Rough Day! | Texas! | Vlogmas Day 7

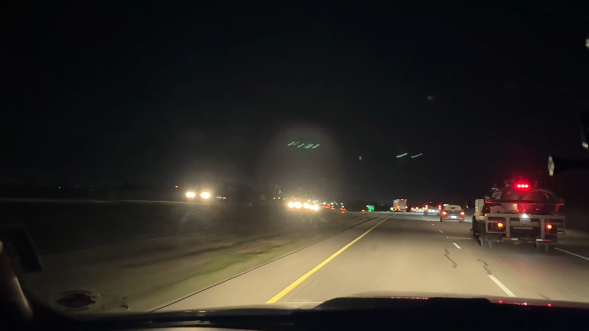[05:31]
This is probably my actual first day, so I'm not even really too sure, you know, of how the lines are and really everything, because it's gonna be quite a lot here. At the next light, turn right. We're gonna head into the job site real quick here. Not this one.
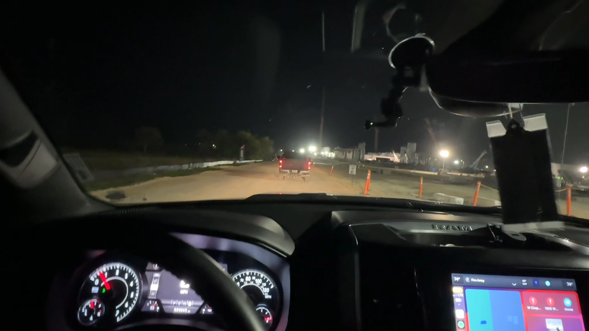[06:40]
But anyways, yeah, we're heading into the job site right now. There's quite a bit of people here already, but yeah, which is kind of unfortunate. Hope we get a good parking and whatnot. Plus, night shift they got off around like 4, I think. 4:30. But hopefully we get a good parking.
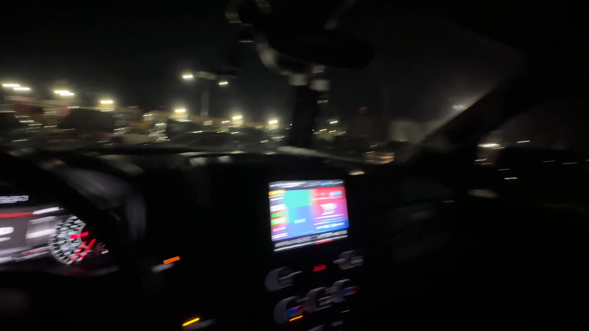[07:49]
All right, if we really want a good spot. But we're pretty much in a good spot, right? There's like the entrance gate right where that Ford is.